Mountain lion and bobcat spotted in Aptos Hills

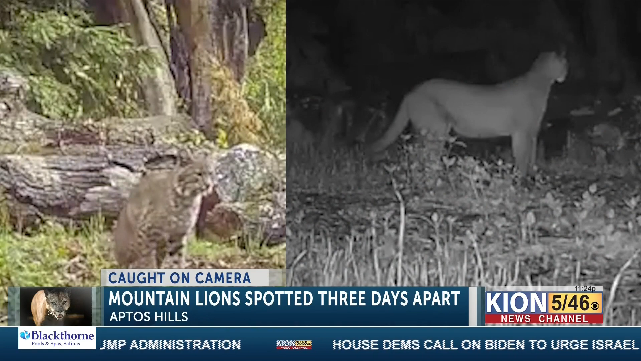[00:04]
Caught on camera, a mountain lion and a bobcat spotted just three days apart in Aptos Hills. This video being shared to us by a local resident out there. He said he captured the animals on his wildlife camera at his property. And you can see the bobcat roaming around during the day at around 9 a.m. and then three days later, a mountain lion seen walking around at night. Of course, probably looking for some food out there.